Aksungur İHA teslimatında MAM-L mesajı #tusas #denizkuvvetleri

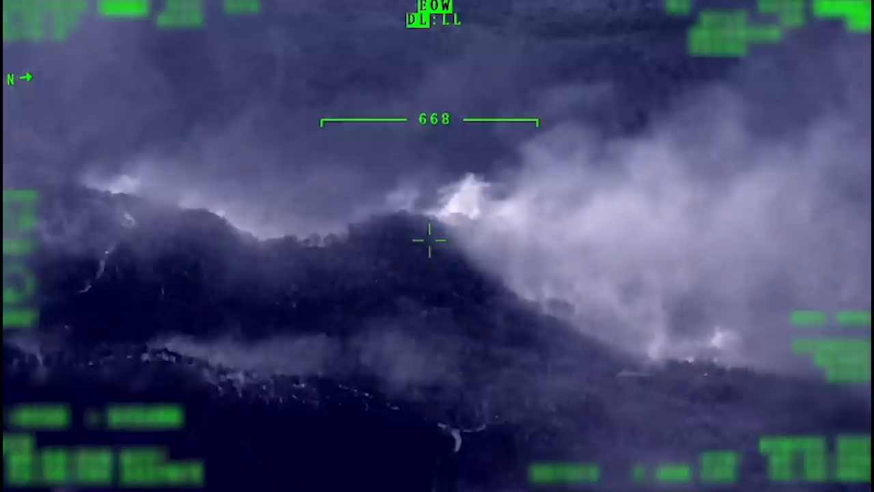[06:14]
Buradaki ısı değişimlerini takip ederek yangınlara erken müdahalenin sağlanması için çok önemli bir rol oynadı.
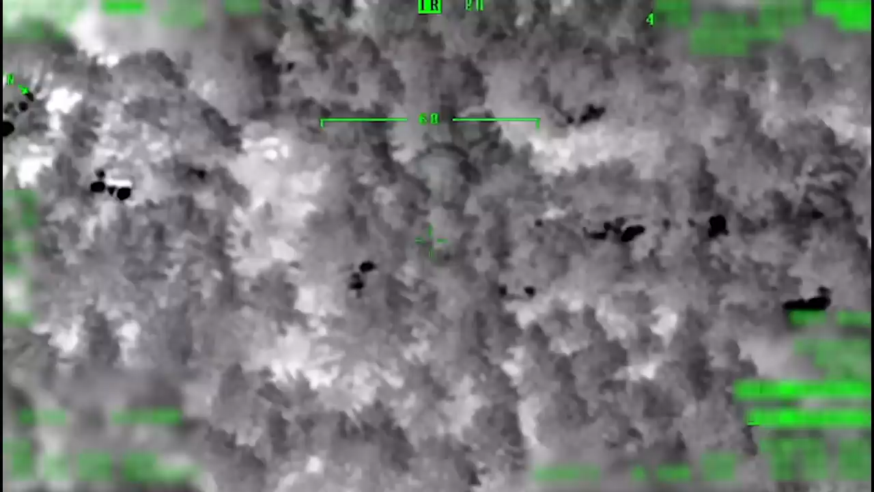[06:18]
Bu görevlerin arkasından da Türk Deniz Kuvvetleri'nin teslimat süreci başladı.